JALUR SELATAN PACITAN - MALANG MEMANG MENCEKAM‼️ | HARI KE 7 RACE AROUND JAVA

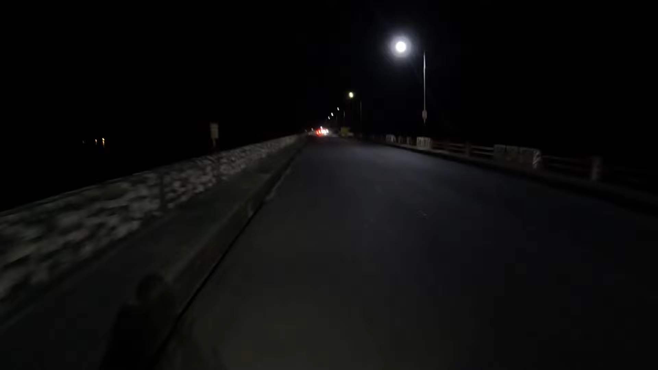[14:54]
Ini pertama kali aku masuk malam di sini. Biasanya kalau enggak siang ya siang sih biasanya. Nah suasananya kayak gini teman-teman. Ternyata masih ramai oleh mobil, motor dan lain sebagainya. Karena ini memang jalan tembusan dari Blitar ke arah Malang teman-teman. seperti itu. Dengkulku loro guys, aduh piye iki rek, piye.
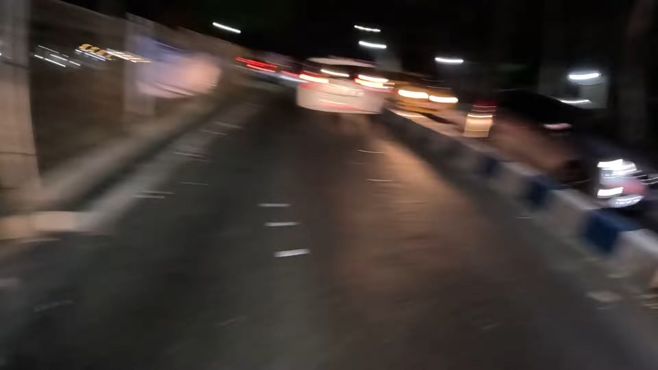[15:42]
Nah, kalau sepeda bebas. Kita sekarang ada di kawasan Sumber Pucung, teman-teman. Menuju pakai saji masih jauh banget.
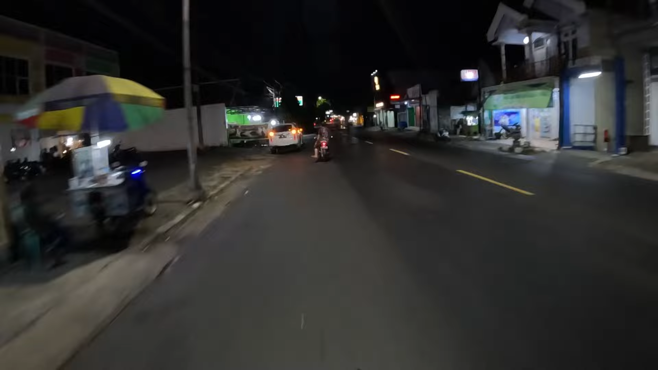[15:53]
Ya Allah, namanya orang kewer ya, guys ya. Aduh. Sebenarnya deket ya, jauh aja ya. Heran ya. Ini kita di kawasan Kepanjen.
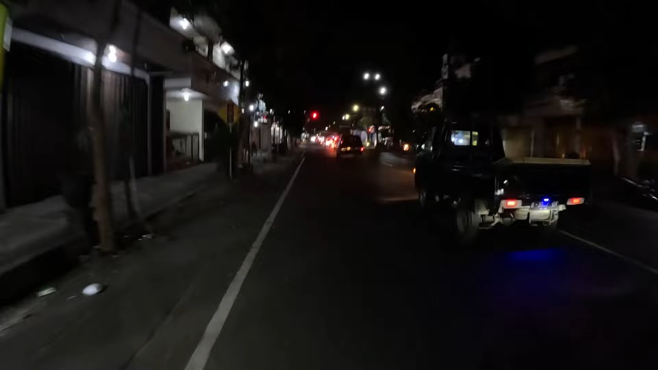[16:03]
Kalau mau ke Stadion Kanjuruhan itu lurus, teman-teman. Jam 8:30.